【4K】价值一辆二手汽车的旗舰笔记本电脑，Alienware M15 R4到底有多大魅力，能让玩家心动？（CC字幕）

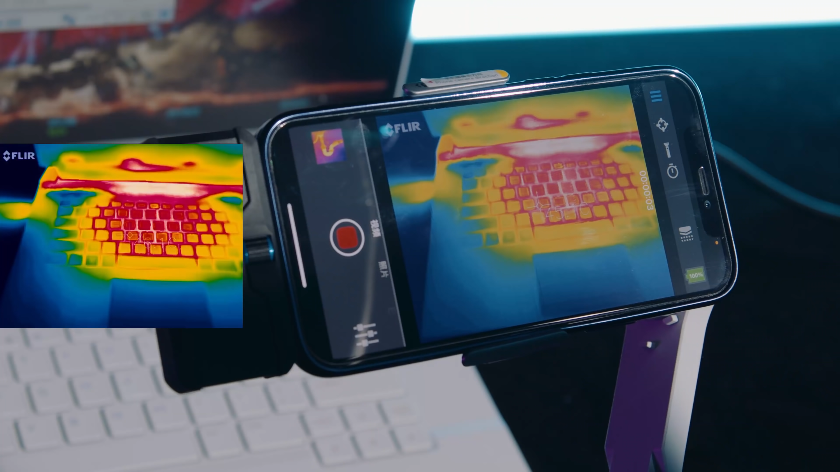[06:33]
盤區的溫度大概在45攝氏度看來相比AlienVR主機上的
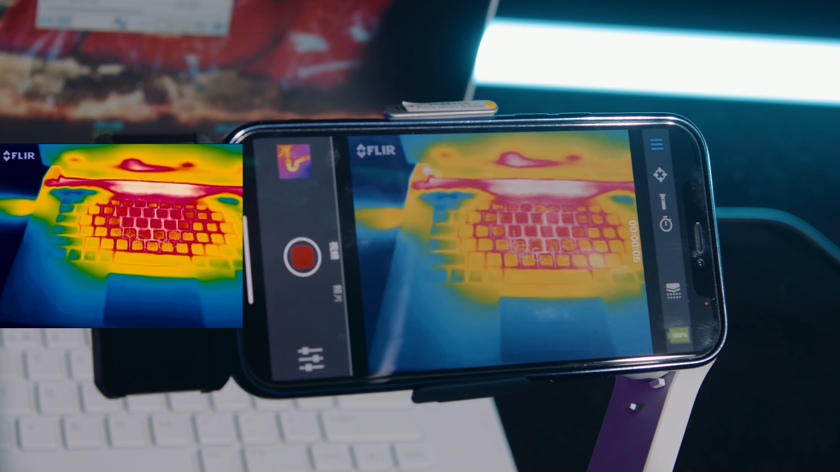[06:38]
蟲動散熱系統來說M15筆記本終歸受限於物理體積想要鎮壓住其中兩顆性能怪獸還是挺難的在筆記本的外置拓展接口方面M15做的還算是不錯整具擁有三個USB3.